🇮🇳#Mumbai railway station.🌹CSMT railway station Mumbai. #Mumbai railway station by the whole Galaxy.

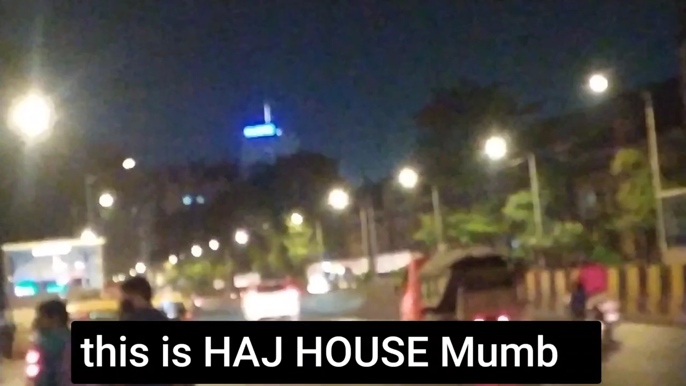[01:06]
वहाँ जस्ट सामने जो है ये है हज हाउस की बिल्डिंग। वहाँ पर अभी नाइट में काफ़ी ब्लर हो रहा है लाइटिंग की वजह से, और इसलिए यहाँ पर अभी मैं चलूँगा अंदर का भी दिखाऊँगा रेलवे स्टेशन का।